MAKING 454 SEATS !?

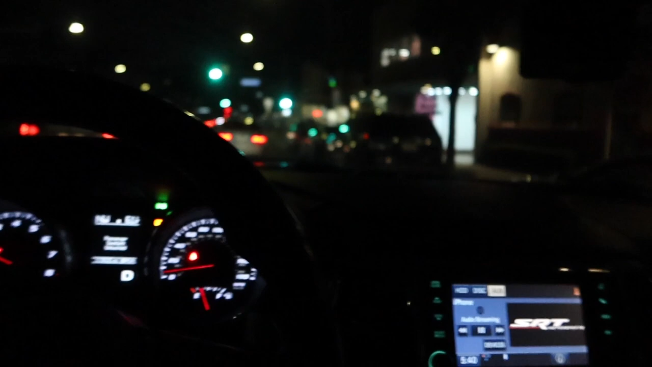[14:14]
I think it is FedEx, though. Yeah, no way.
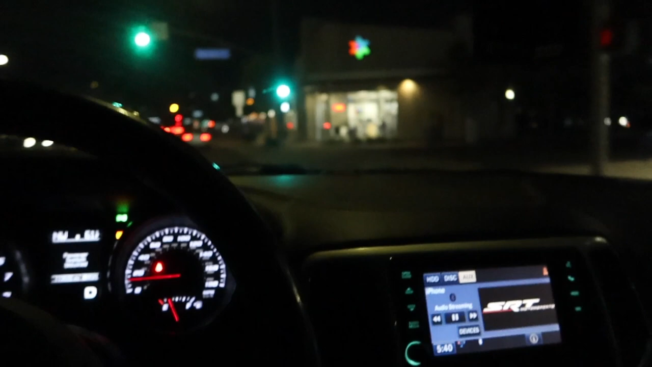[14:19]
Yeah, it is. It's FedEx right there. Sheesh. All right, we just got to FedEx.